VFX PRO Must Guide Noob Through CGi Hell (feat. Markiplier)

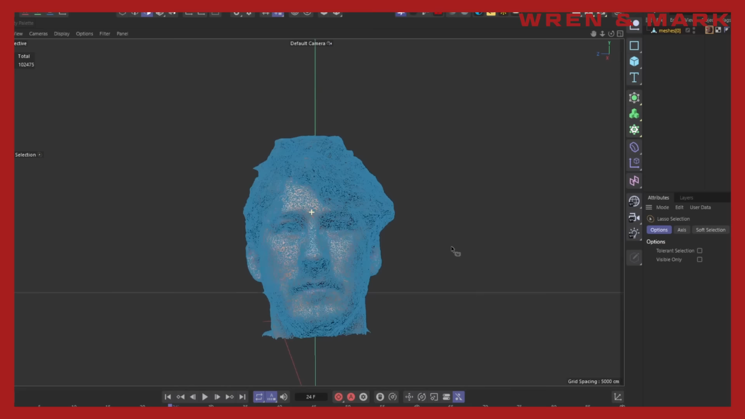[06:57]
All right, once we actually delete your shoulders, we're going to optimize the mesh of your head.
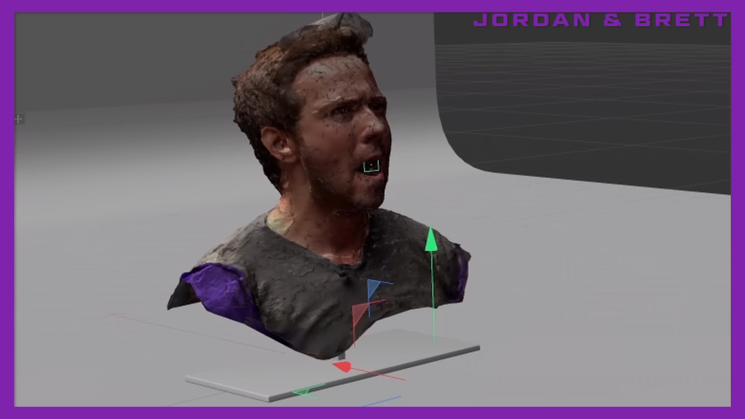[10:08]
So this is already looking fantastic.
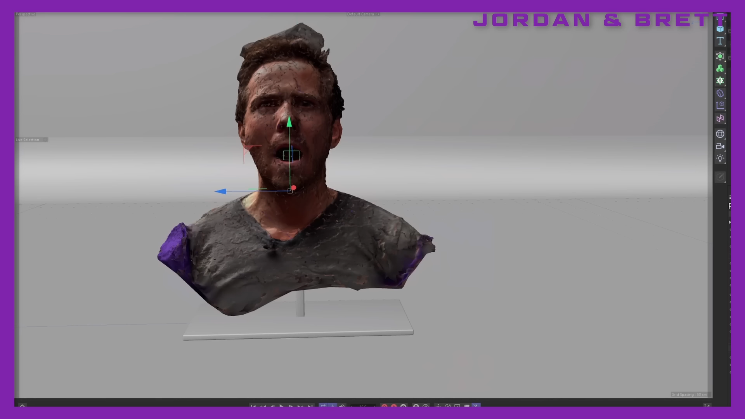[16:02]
And hit play. Let's just see what that looks like. Oh yeah, that buddy. Looks good. That looks really good.
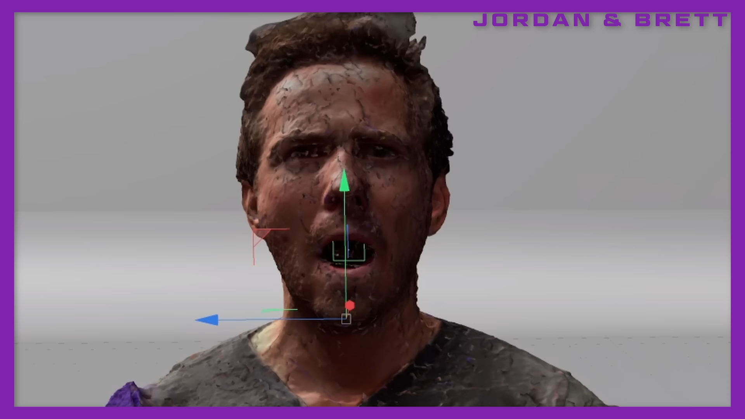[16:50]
Okay, Brett, so the head rig should be working with the emitter now. Why don't you hit play on that?